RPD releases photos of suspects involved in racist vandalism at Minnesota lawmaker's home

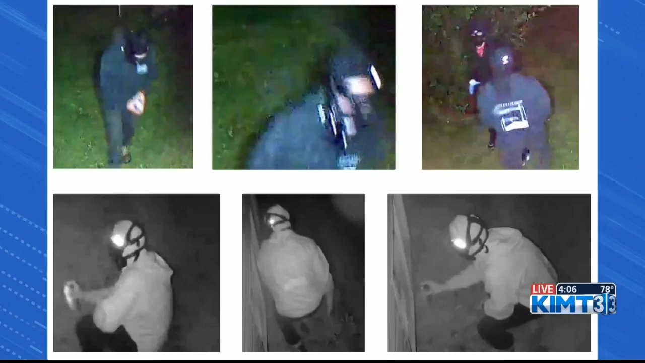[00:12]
Take a closer look at your screen here. These are enhanced images of the individuals police say caused thousands of dollars worth of damage at State Representative Kim Hicks home.
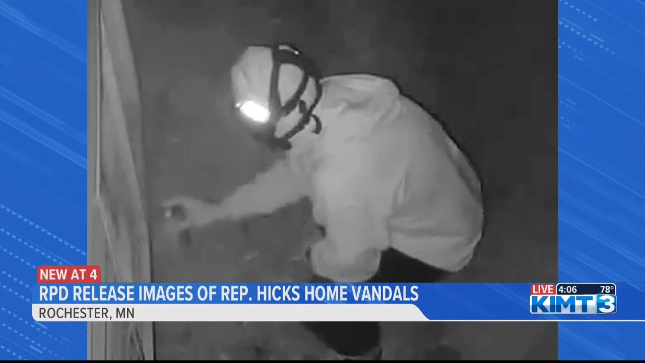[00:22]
Our PD says the vandalism took place on August 3rd around 4 30 in the morning. Anyone with information is asked to call rpd at 507-328-6800 or contact Crime Stoppers.